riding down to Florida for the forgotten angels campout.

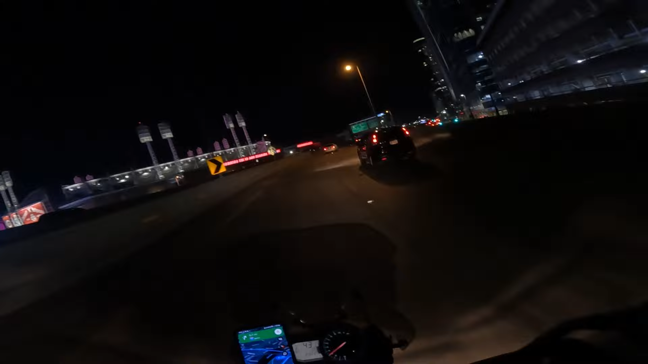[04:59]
We are coming up to there's Bengals Stadium.
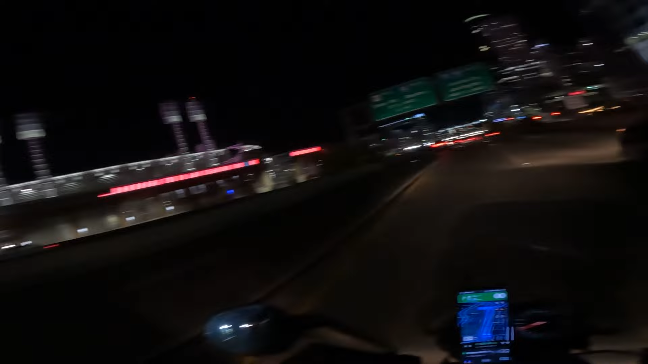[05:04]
Or no, that's Red Stadium. Bengals is a little bit down the road. Oh, we're getting ready to enter into,
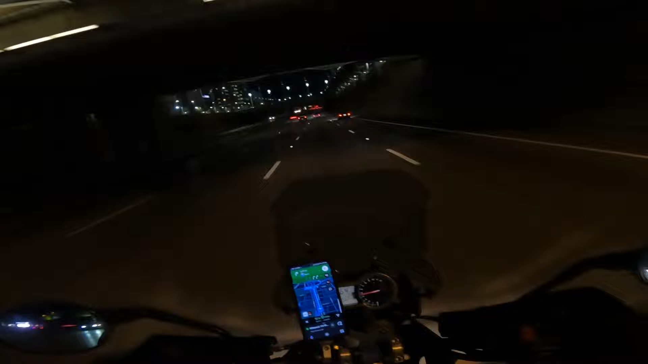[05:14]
Kentucky. We're in Cincinnati, Ohio right now. I hope this is actually recording. I can't tell. Yes, it is. Okay. I wasn't sure if it was actually recording or not. So, yeah, we're going to head into Kentucky. There's Spangle Stadium right there.
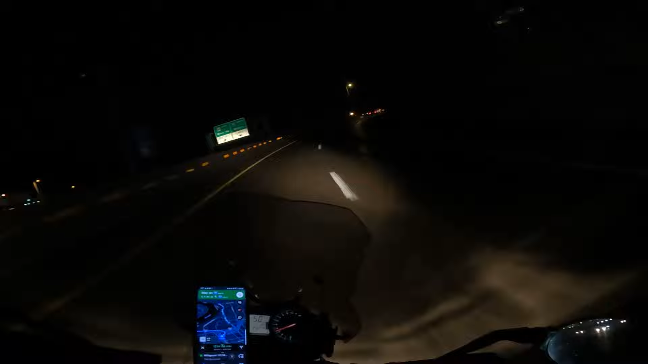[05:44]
Woo! Get ready to cross the Ohio River. Woo! Man. I'm not used to this bike, that's for sure. We're crossing the Ohio River right now. Well, we are getting into the great... great state. Welcome to Kentucky!
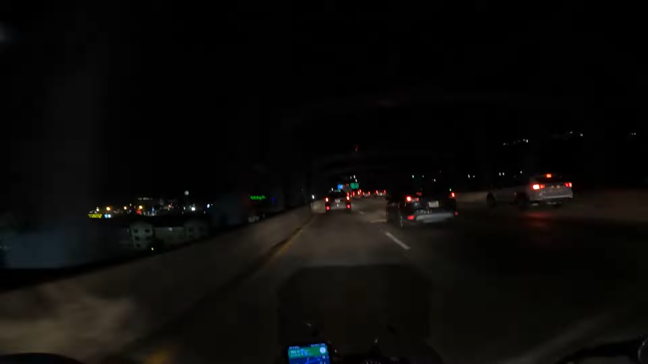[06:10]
Woo! Been on the road for a couple hours now, so... Kentucky! Woo! Oh, yeah.
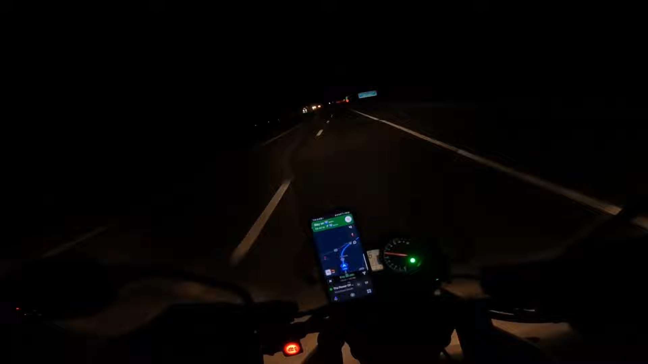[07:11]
Feel a little tired. Been up for 20 hours now at this point. So, yep. There's the welcome to Tennessee sign, guys. Whew, man. Almost halfway there. me and that last guest stop, we're talking about stopping in either Knoxville or Chattanooga. We'll see.
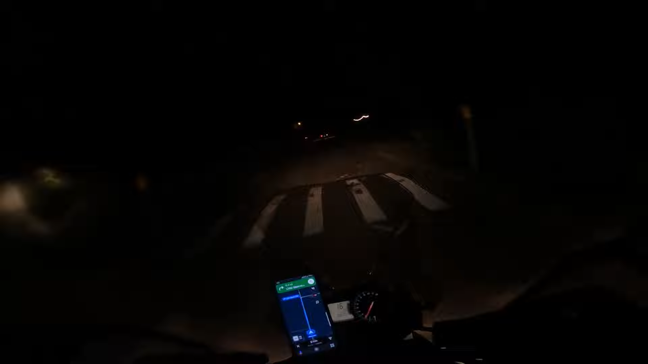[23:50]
Alright, we have finally made it down to Tampa, Florida. We are on Stearns Road, getting ready to turn on the little Stearns here in just a couple minutes.
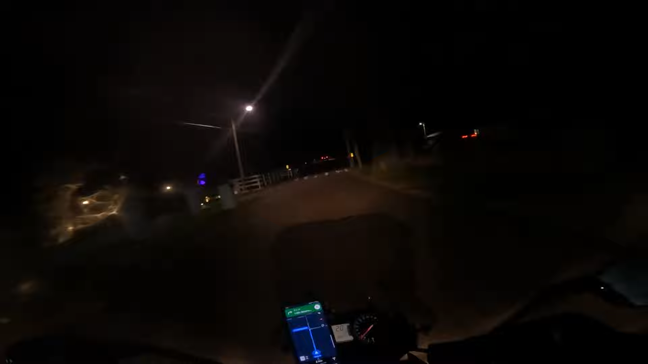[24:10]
Oh man, it is, it's about 10, pretty much 10 o'clock at night. And yeah, we are ready to have fun. Stopped by, had dinner with my mom and grandma real quick, so, you know, got to say hi to them. But yeah.